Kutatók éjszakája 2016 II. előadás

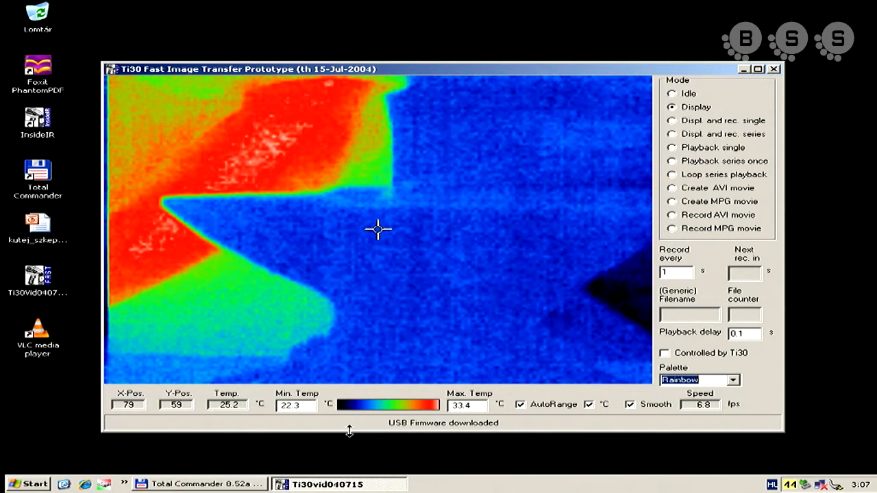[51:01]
On screen: max 33.4°C, min 22.3°C
és akkor ezt az anyát fogom én itt most megpüfölni, és ugye azt lehet látni, hogy az anya jelen pillanatban nem látszik, mert ugye annyira hideg, annyira sötét.
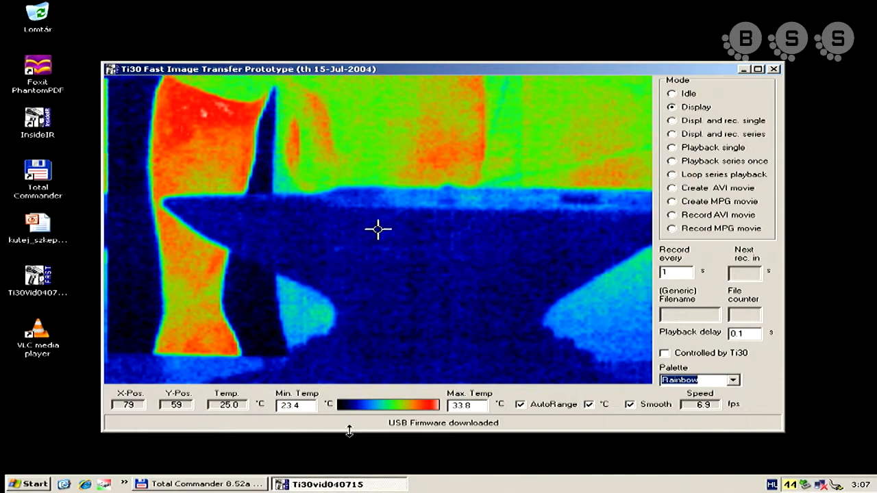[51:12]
On screen: spot 25.0°C, max 33.8°C, min 23.4°C
Itt van ez a kalapács, elkezdem én ezt püfölni, hopá,
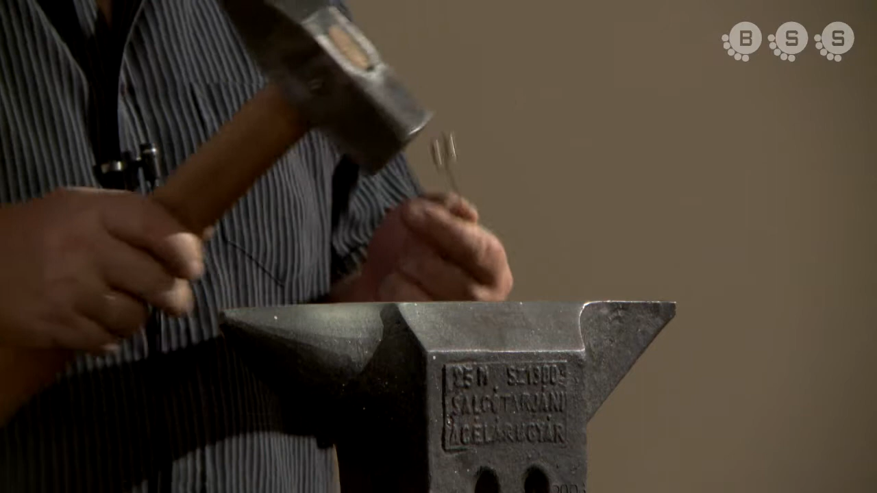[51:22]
nem probléma az, belevenk kombinálva. Hopá.
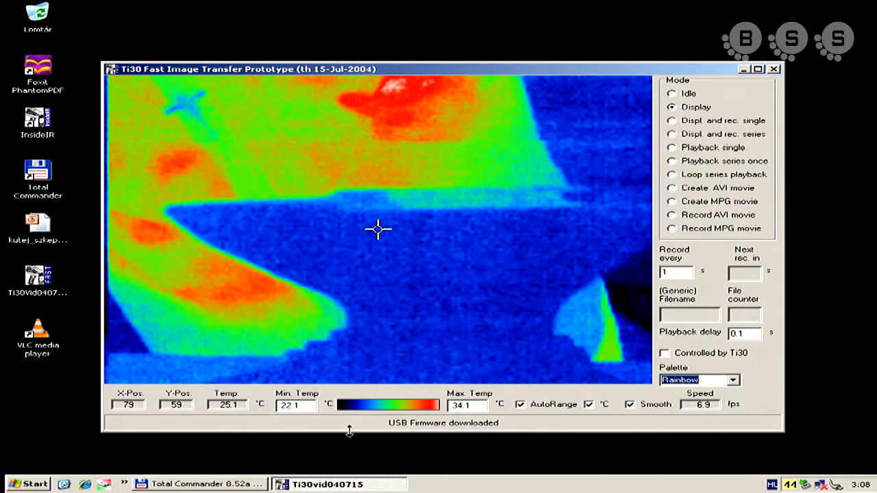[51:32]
Pedig megkötöttem, ne nyúlj hozzá, mert megégeti az ujjadat. Tehát elvélheted csak, majd várd meg, míg kihűl.
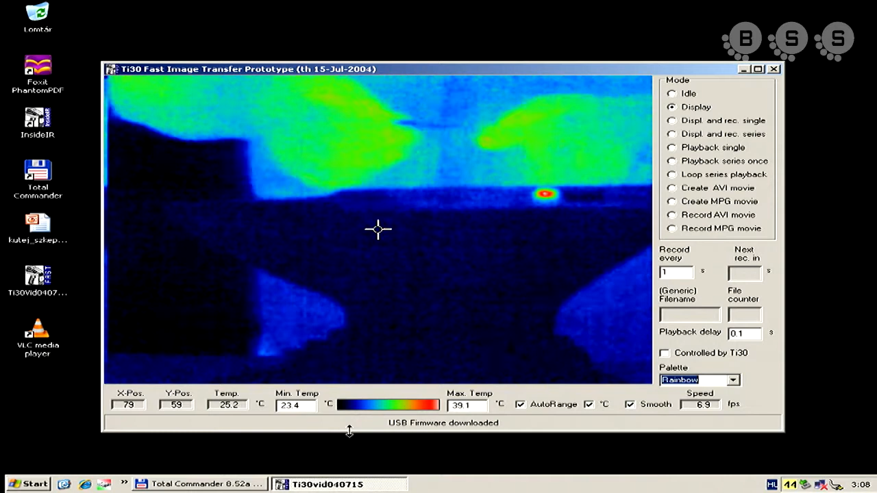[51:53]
On screen: spot 25.2°C
Itt a másik, azért megmutatom, azt mondják, hogy a jó sikerült kiseltet, nem szokás ismételni, de kivételesen tegyünk kivételt. Tehát elkezdem csapkodni. Hopá.
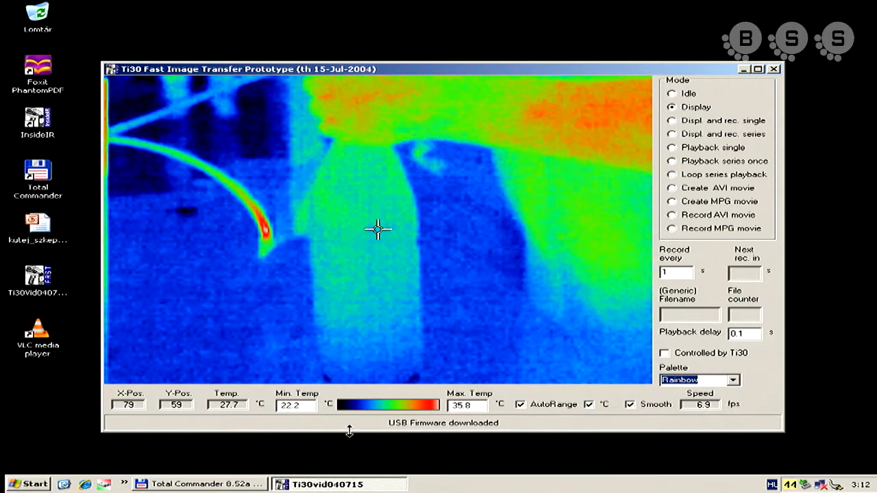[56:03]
On screen: spot 27.7°C
Szerintem látszik, hogy zöldül és melegszik.
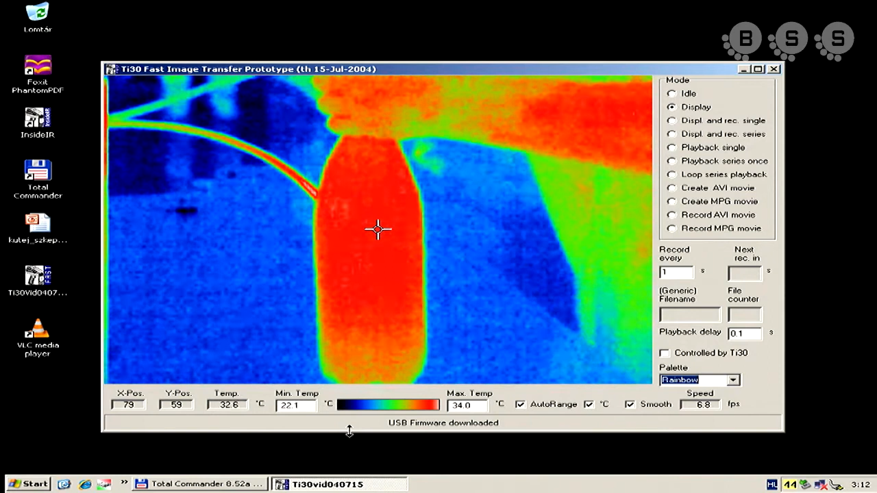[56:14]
On screen: spot 32.6°C
És amikor kiengedem, akkor lehűl. Ott van. Tehát a hőmérséklet, amikor tényleg hagyjuk a gázokat tágulni, akkor nagyon gyorsan lecsökken.
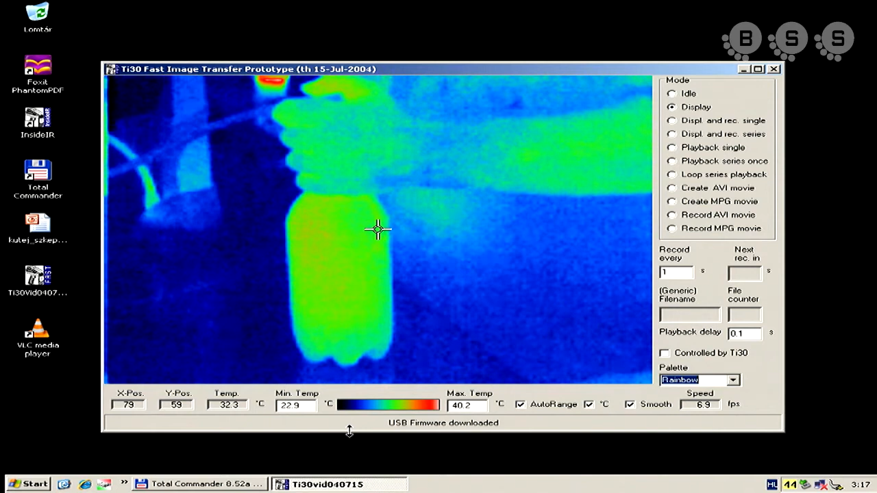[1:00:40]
On screen: spot 32.3°C
Egyébként, hogyha egy pillanatra felkapcsolnánk, akkor azt is látnánk, hogy hogyan emelkedik a hőmérséklet a palackba.
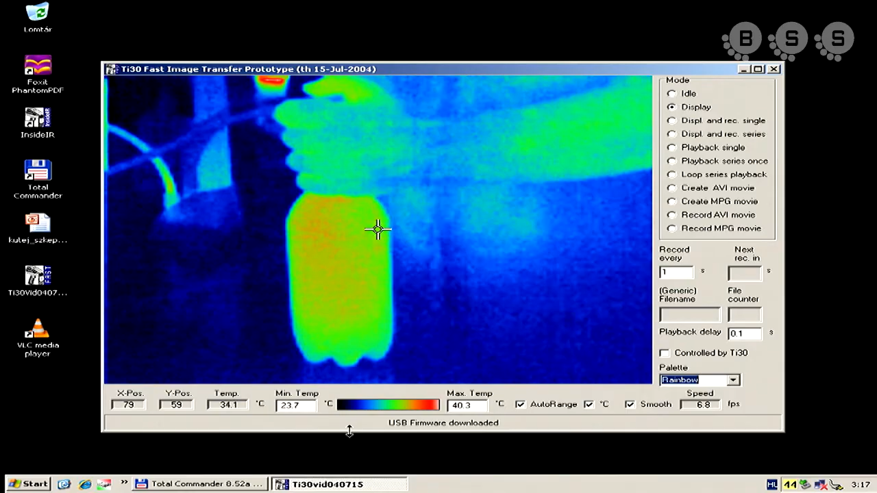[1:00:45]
On screen: spot 34.1°C
Én, mert itt van. Szerintem a fők azt is lehet, hogy tudják, hogy egymás megyre rakják a képet.
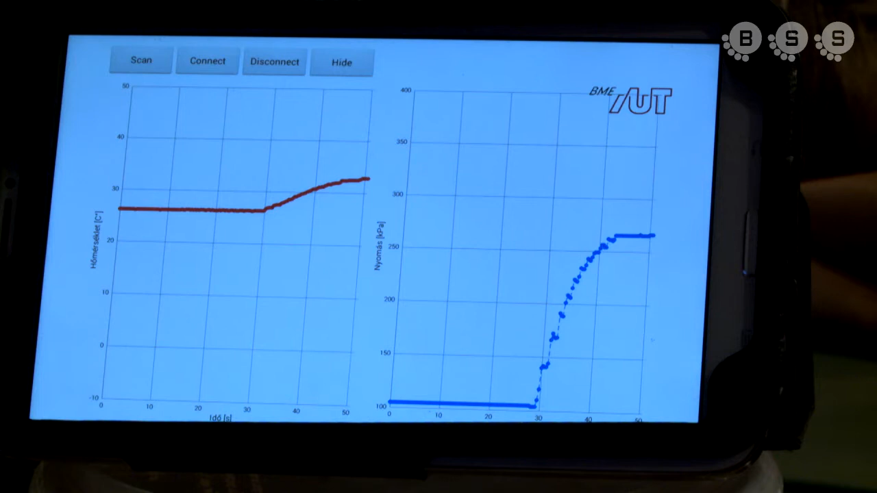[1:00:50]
Jó eséllyel ezt fogják adukálni. Így. Ígni.
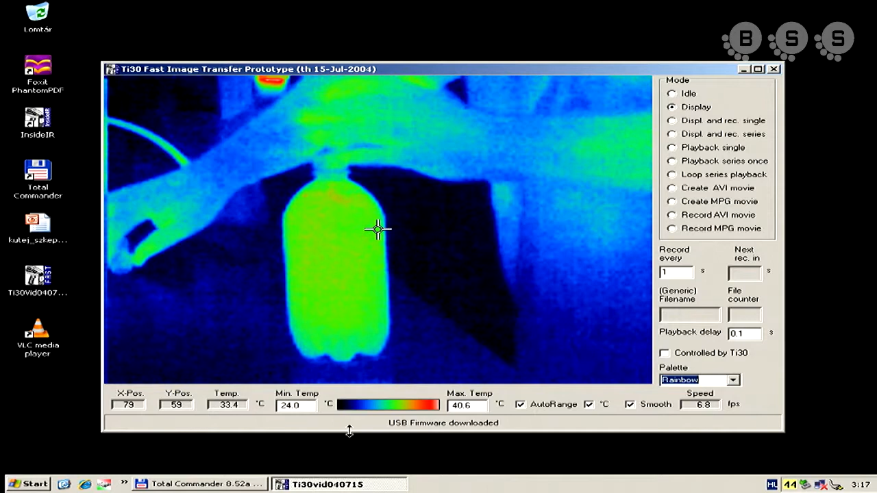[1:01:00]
On screen: spot 33.4°C
Ugye az, hogy néha pirosabb, néha zöldebb, az ugye azért van, mert a háttérhez mindenki adaptívan teszi hozzá. Látjuk, hogy a hőmérséket hogyan alakul. Most a hőmérséket elkezd csökkenni, hiszen a környezettel elkezd kiegyenlítődni. Elkezd kiegyenlítődni, és ennek eredményeként, ugye, hát látjuk, hogy mi történik.
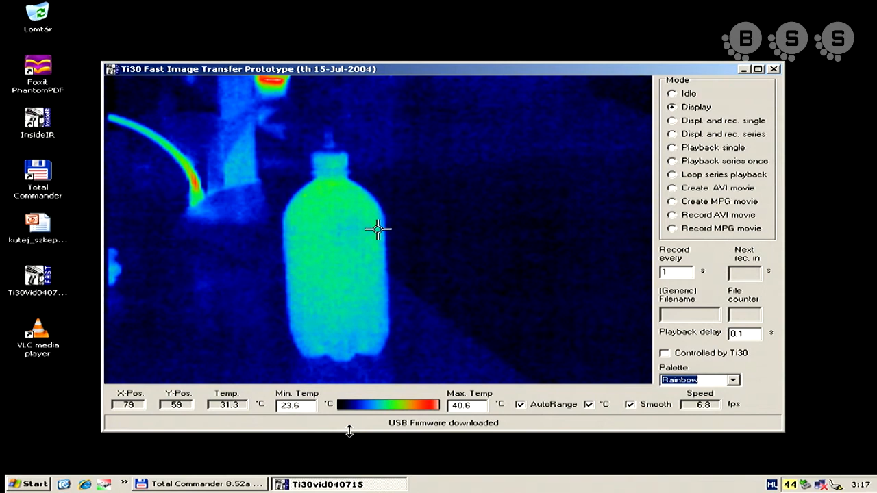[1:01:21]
On screen: spot 31.3°C
Most azt fogom tenni, hogy kinyitom a palackot, először is lehűl,
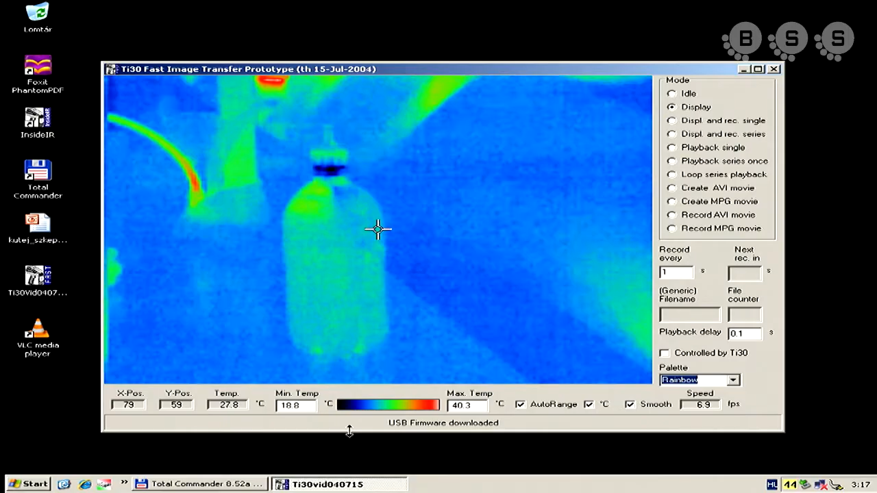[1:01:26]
On screen: spot 27.8°C
szerintem ez nagyon szépen látszott, és a hőmérő is mutatja, hogy lehűl. Ha itt lett volna valaki, és így megfogta volna a kézzel, akkor ezt még érezhette is volna,